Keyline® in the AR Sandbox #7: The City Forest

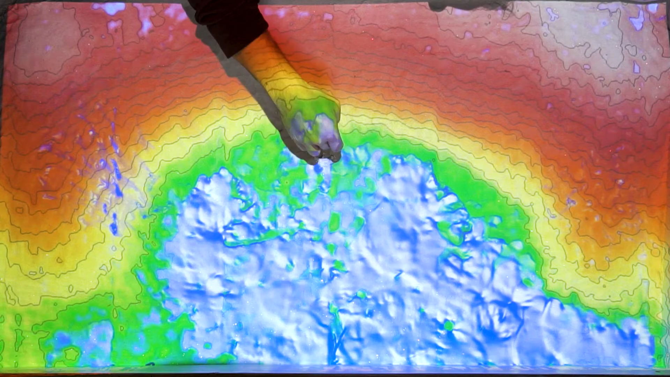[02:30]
So, putting a pond right here at the base of the slope and having an access road that feeds the pond means the road is going to come from the ridges
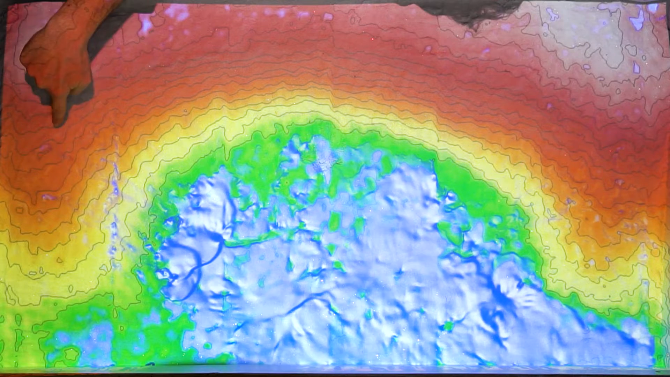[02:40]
and it's going to cross the contour lines, meaning that there's a drop on the road to shunt water from the road
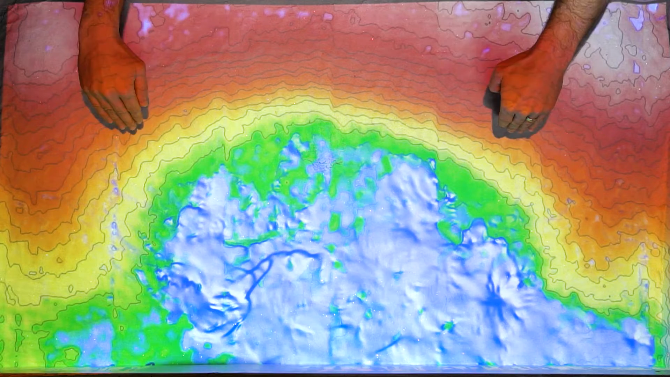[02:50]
surface and anything else directed onto it onto this key point pond.